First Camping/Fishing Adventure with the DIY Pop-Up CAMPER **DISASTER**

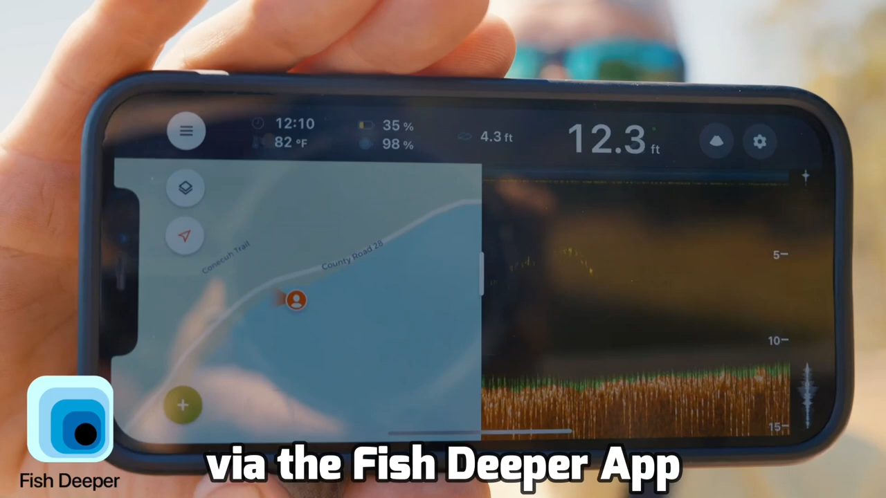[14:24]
On screen: depth 12.3 ft, water 82°F
I think the map feature over here might be new, but I absolutely love showing exactly where we are, where we're fishing. We've got some deep water out here, man. I had no idea it was that deep off this dock. It's showing 11 feet and we're only like 10 feet off the dock.
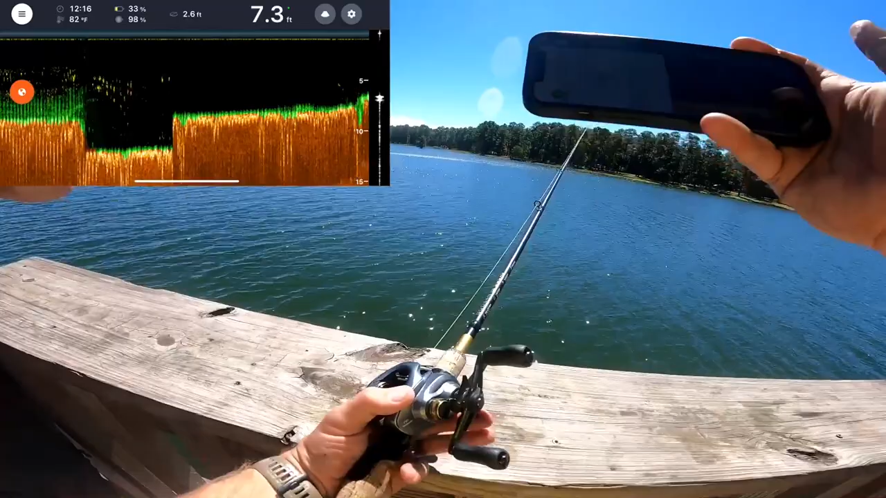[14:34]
On screen: depth 7.3 ft, water 82°F
Water temps is solid 82. That's about right. It's kind of what we've been seeing in the south recently, even though we've had some cooler weather.